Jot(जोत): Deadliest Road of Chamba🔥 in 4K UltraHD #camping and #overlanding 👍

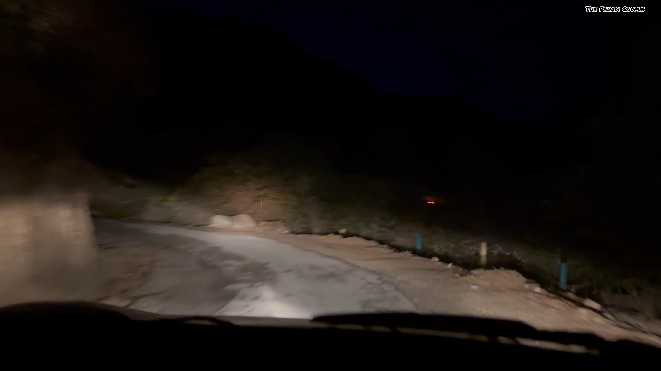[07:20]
जोध के रास्ते पे ये वो पेड़ हैं जिसपे बुरांस के फूल लगते हैं काफी सारे यहाँ पे अभी कुछ दिन पहले यहाँ पे बर्फ थी अभी बर्फ हटी है और रोड देखिए कितना बड़ा है
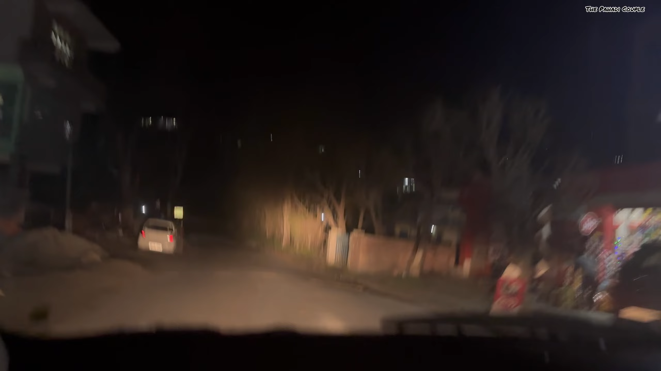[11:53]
रात को जहाँ ठहरे थे ये होटल है
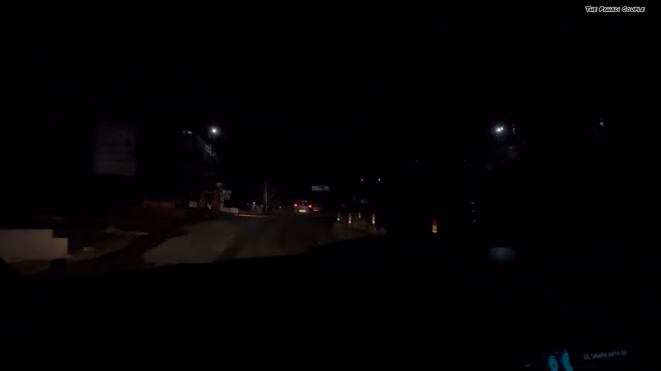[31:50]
यहाँ से लिखा है मंडी 182 किलोमीटर पालमपुर 86 किलोमीटर तो अभी हमारा सफर है 100 से ऊपर
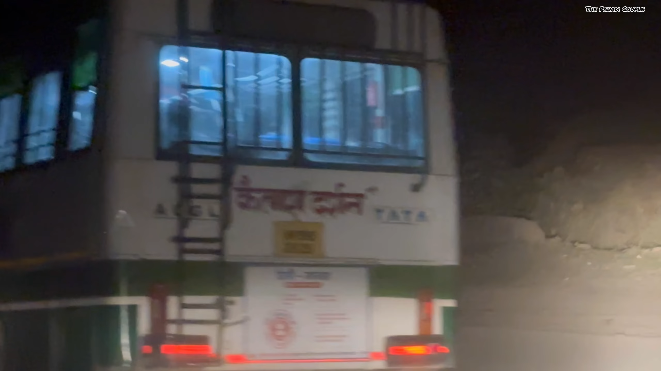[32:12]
कैलाश दर्शन कैट आए थे वो लाश दर्शन बहना भी नहीं बसा को नहीं
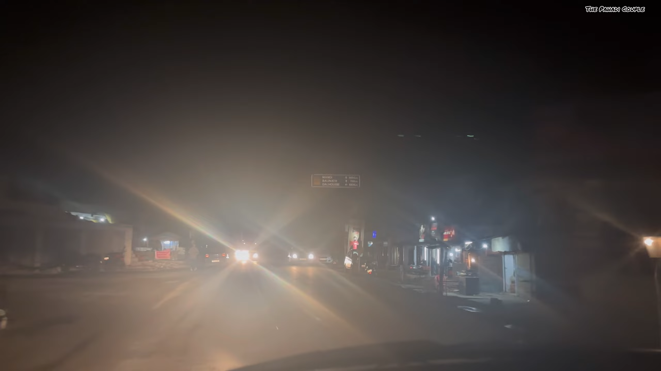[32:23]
द्रमण पहुंचते हुए मंडी 146 बैजनाथ 70 डलहौजी 100